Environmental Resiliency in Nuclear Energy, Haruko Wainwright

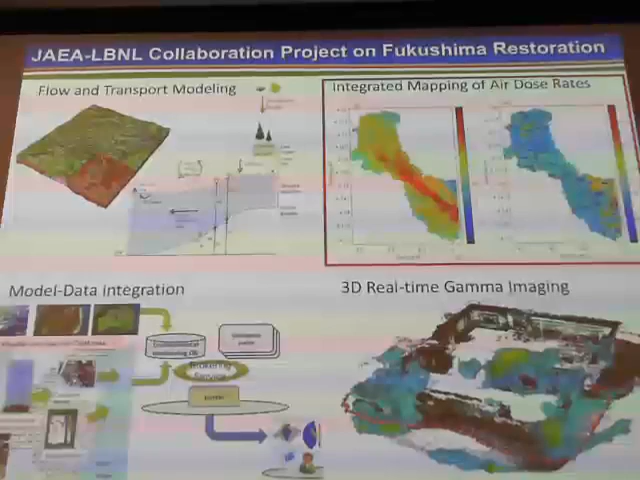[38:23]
Kai is reading 3D real-time gamma ray imaging as well. And I'll talk about this mapping component that I'm reading. So as you know, mapping air dose rate or contamination is important for many applications,